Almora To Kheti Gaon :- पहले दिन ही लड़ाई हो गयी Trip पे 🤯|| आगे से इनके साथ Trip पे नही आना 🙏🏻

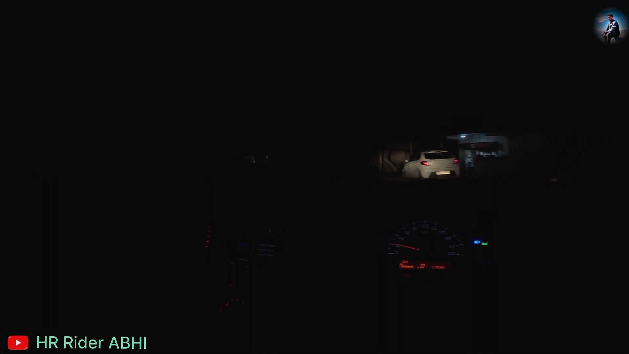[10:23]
अब पता नहीं भाई हमें यहाँ क्या मिले क्या नहीं। एक तो ऐसे रास्ते ही ऐसे हैं, यहाँ कुछ दिख ही नहीं रहा भाई, दूर दूर तक ये देखे ऐसे रास्ते हैं,